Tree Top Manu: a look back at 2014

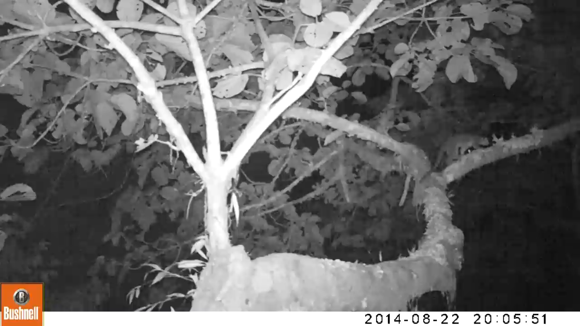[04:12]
Now we're going to some of our nocturnal species so this is a really sort of cryptic animal called the Kinkajou and we don't know a great deal about their lifestyle but what we did find that these cameras were really good for finding these Kinkajous and they actually existed in over 50% of the trees where we have cameras so it's a really good way to study these Kinkajous. We also found some real other cryptic species like this bi-colour spined porcupine and we actually
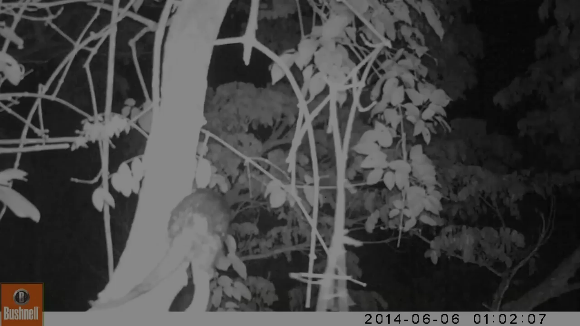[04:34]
found different individuals using the same tree so you can see the second individual much much smaller but he's still within that tree so maybe they're living in little family groups there. But the most exciting thing for me this year in 2014 was this pygmy anteater and we actually got this regenerating forest site that's never been detected there in 10 years and we got them on more than one occasion so for me that was an absolute winner to get this silky pygmy anteater and I just want to say thank you to all the wonderful sponsors that have been involved in the pilot